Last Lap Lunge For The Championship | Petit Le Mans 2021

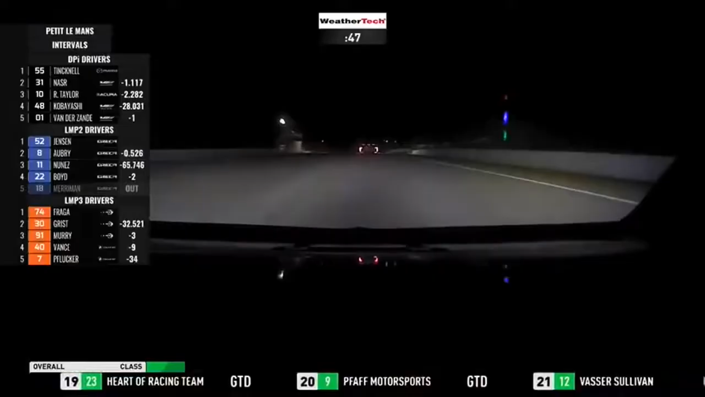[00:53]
the hard point Porsche is ahead of them and the right Porsche is ahead of them and Harry Tinknell will meet those cars first of all, he hasn't caught them in turn 10 and 10A,